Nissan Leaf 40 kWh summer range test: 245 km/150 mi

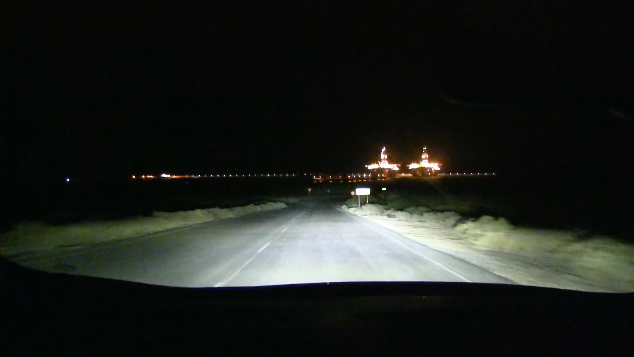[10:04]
Yeah, it just switched that off and on, on and off for me. So, uh, LED headlights, finally. And the old one had, well, halogen lights, not xenon lights.
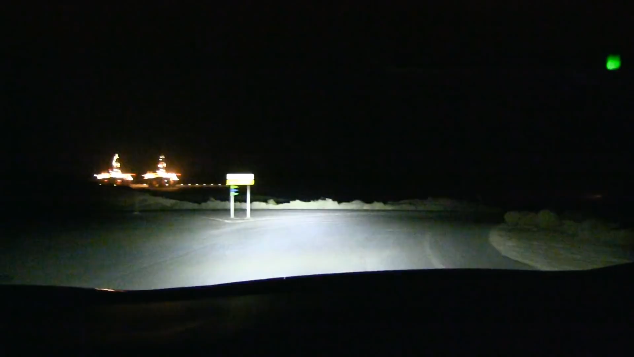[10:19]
So, uh, almost there, and let me see. Well, I should do a test with the headlights also.
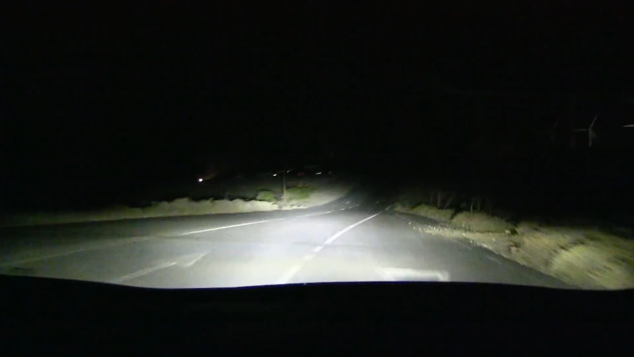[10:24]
But, let's do a quick test now. Okay, well, it's, it's being tricked by some kind of light over there. Yeah, all right, but, uh, let's park and current some numbers.